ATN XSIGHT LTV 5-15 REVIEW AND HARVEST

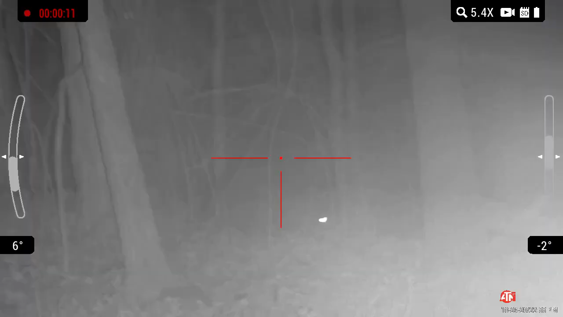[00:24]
less bells and whistles they took away the Wi-Fi Bluetooth ballistic calculators most of the time I don't even use those in hunting situations scale
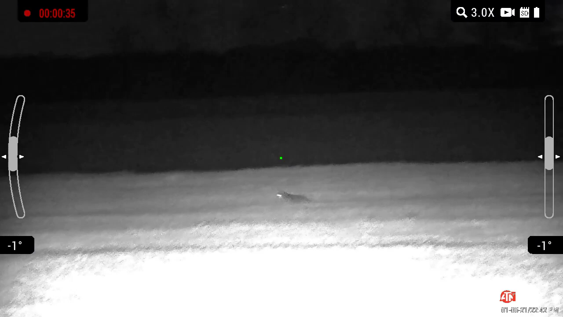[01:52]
kill on the coyote 3x9 it's it's great that's a great range up to 200 yards with that scope great videos
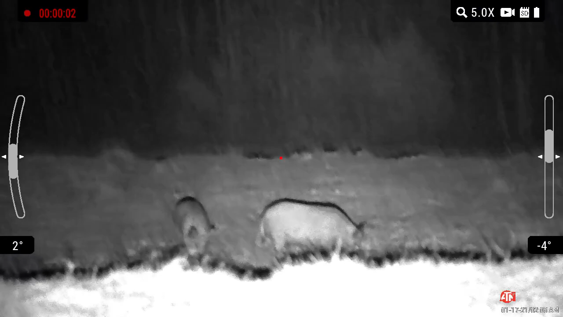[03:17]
and they come around into my lane perfectly you're gonna see them come around the side of the hill get out
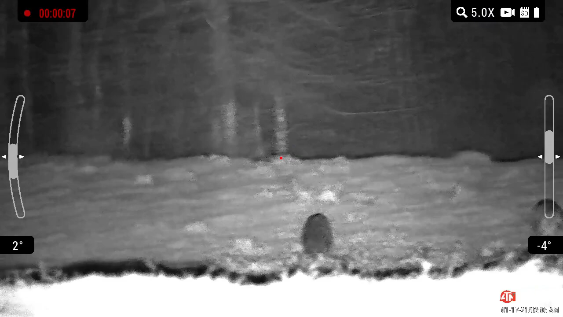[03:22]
into my shooting lane perfectly they're moving pretty quickly so I take a moving shot hit that first one shooting my 300 blackout I haven't shot it in a long